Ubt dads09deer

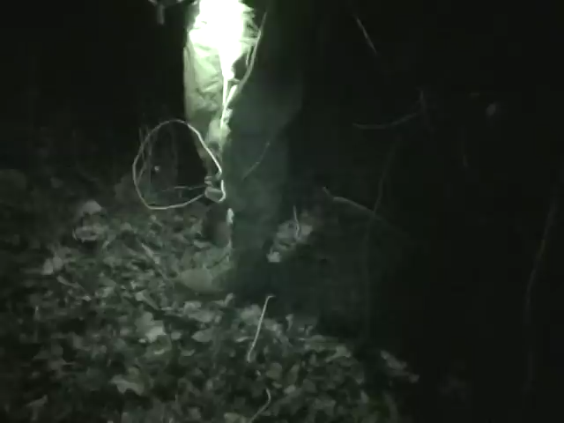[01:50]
Looks like there's some good blood, but it'll be good practice for this dog. He's only 5 months old. Okay, Scott, let's see if he can find my deer.
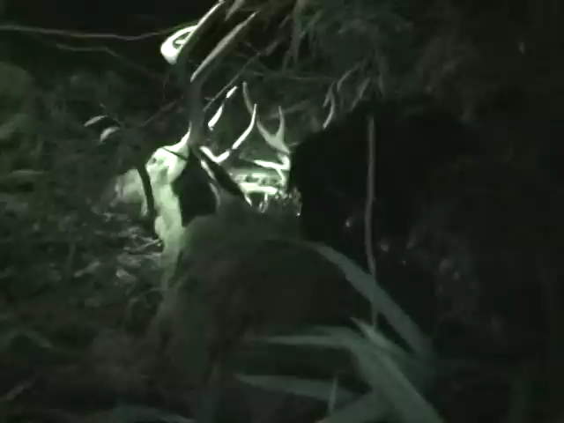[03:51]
Yes. Good boy, Max. Get him, Max. Oh, my God. I went low 140s, Dad. Good boy. Yeah, and we're archery hunting during the rifle season.
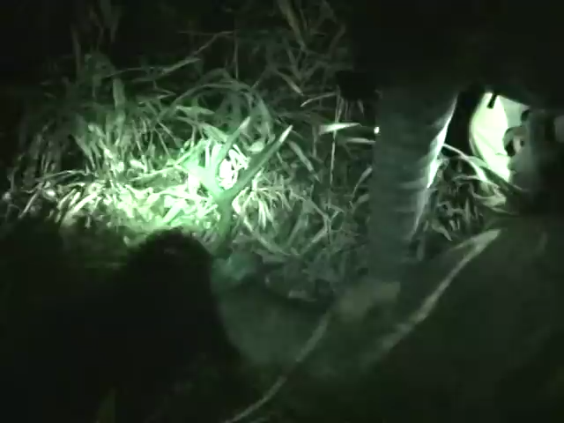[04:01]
Get that deer, Max. We're competing with those rifle hunters. Get that deer, Max. Won't be very minus points. Really nice.
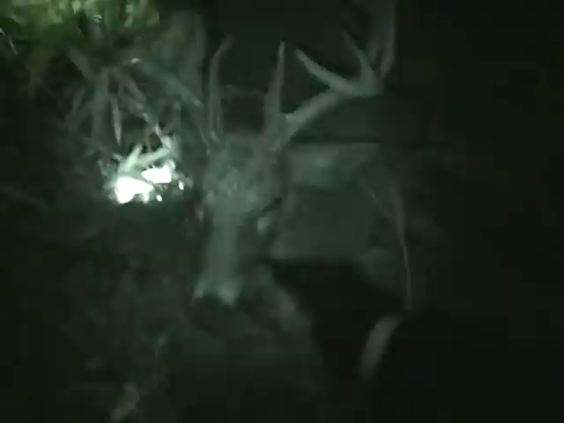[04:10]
Brow tines. Very nice brow tines. Look at those brow tines. Oh, I think I got my first Pope and Young whitetail. Easy. Look how that blades out. A lot of the. Thanks, Max, for finding our deer for us. Good job. Don't know if I mentioned, but I was sitting in Scott's tree.
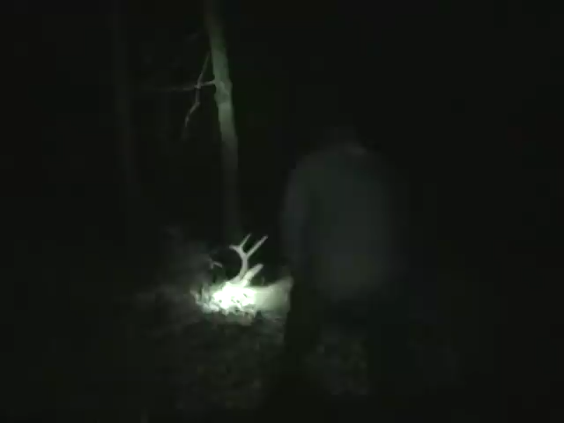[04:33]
I've shot both my bucks this year in his trees. Sit in my tree. See my deer and let me drag them out, huh?